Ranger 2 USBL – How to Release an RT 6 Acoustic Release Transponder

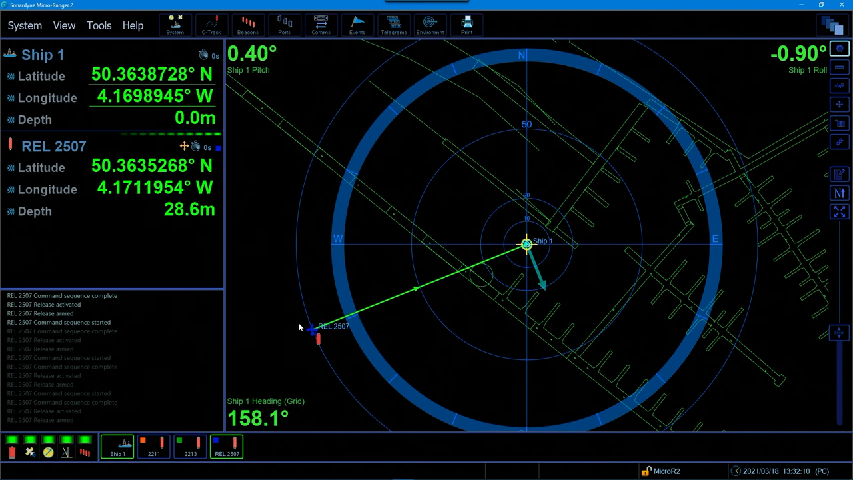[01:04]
The numbers get reduced as the depth gets less and we navigate it to the surface. Once it's at the surface we will go and recover it. Thanks for watching us today I hope you found it useful.